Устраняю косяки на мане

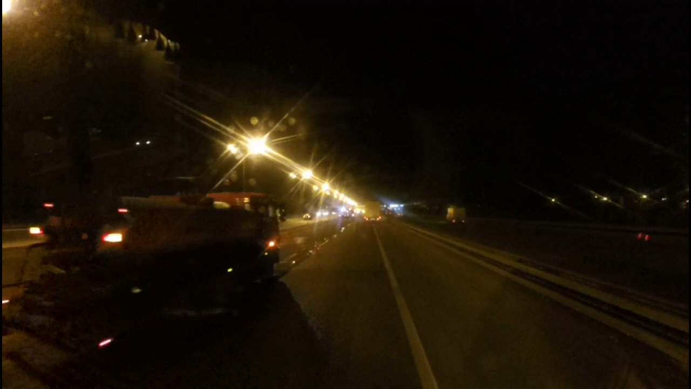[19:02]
Ребята тут вообще конкретно занялись строительством, ремонтом дороги МКАД. Прям все срезают, все по новой тут делают, стелят, ложат, половину положили. Видимо, к праздникам хотят успеть. Но им-то они-то успеют, у них тут бригада-то ой-ой-ой огромная. Так, ну а я сейчас ухожу на Ленинский проспект, на М3,